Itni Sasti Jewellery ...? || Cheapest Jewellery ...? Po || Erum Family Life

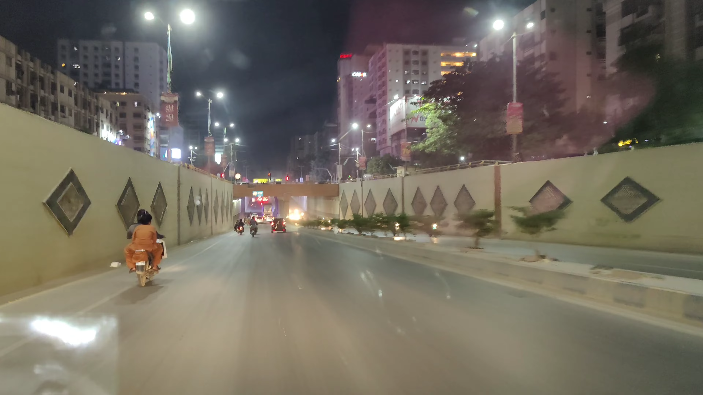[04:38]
जी तो अभी हम हैं तारीक रोट पर
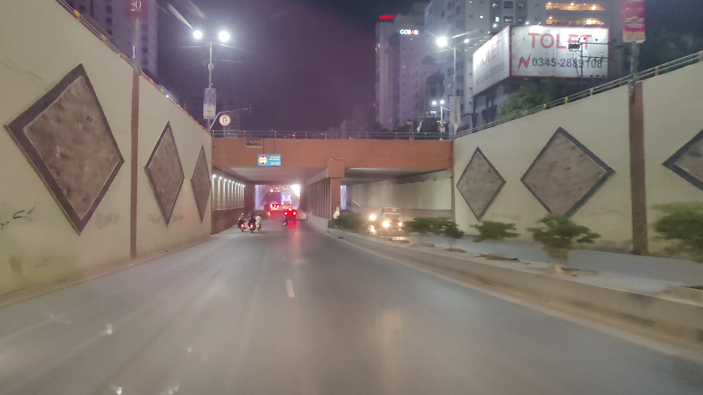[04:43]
ये तारीक रोट का अंदर पास है अगे
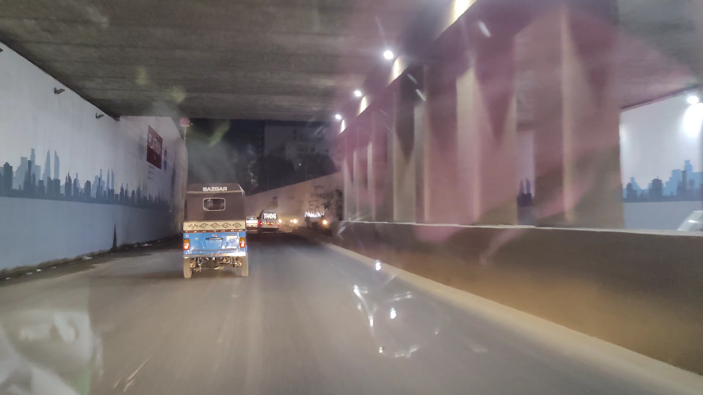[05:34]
यह हम एरपोर्ट रोड पर हैं सामने इंटरनेशनल एरपोर्ट है जिना इंटरनेशनल एरपोर्ट
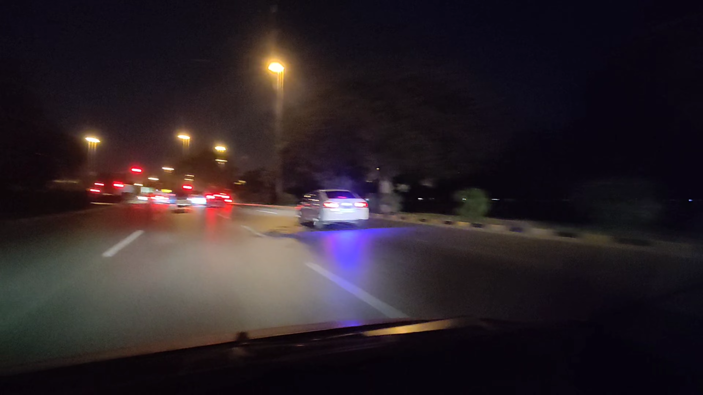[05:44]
और हम यह से जन करके चक्कर मारेंगे वह रहा एरपोर्ट है आपको दिखाते हैं
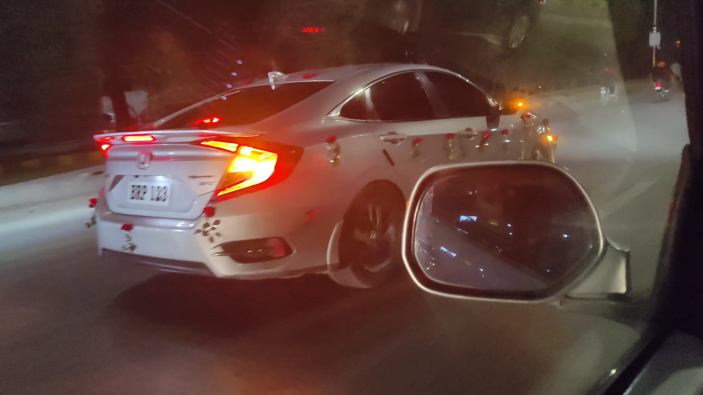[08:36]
यह दूले की गाड़ी किसी अच्छी लगती है ना गाड़ी दपार्क कर दी अब हम जाएंगे वहां सामने पानी-पुरी खाने